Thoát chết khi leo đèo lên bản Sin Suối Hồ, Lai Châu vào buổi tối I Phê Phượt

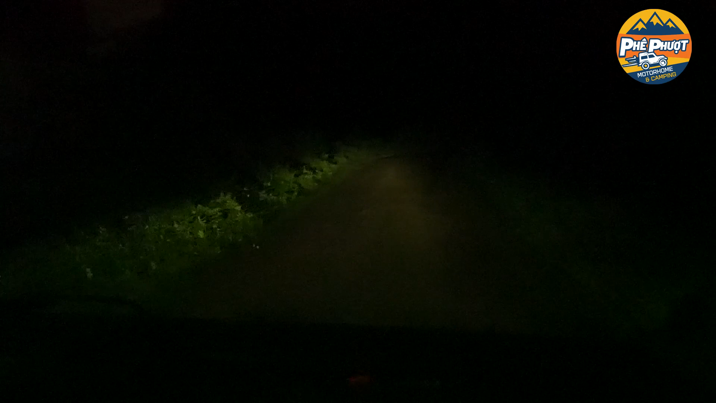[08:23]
Tối đen như mực xung quanh hết rồi. Đường xấu lắm.